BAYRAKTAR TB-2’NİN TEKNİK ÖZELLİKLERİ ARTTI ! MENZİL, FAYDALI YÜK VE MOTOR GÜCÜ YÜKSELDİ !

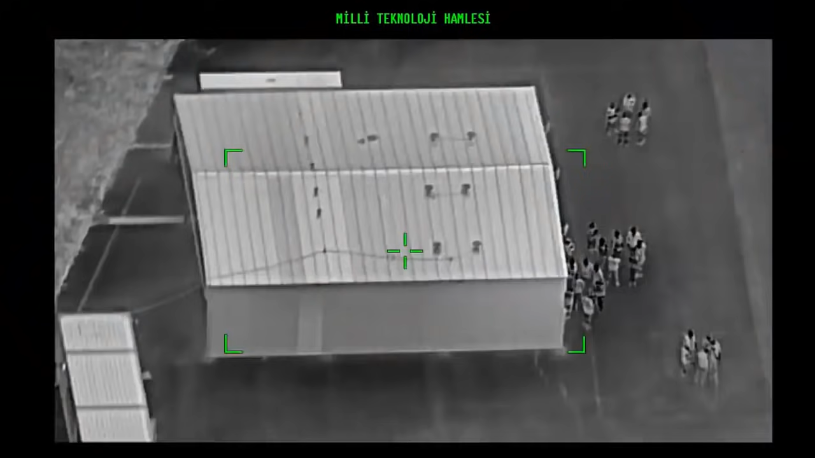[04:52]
mini akıllı mühimmatlar Roketsam MAM'le ve MAM-C'nin entegrasyonuyla birlikte savaş alanlarının vazgeçilmez bir unsuru oldu.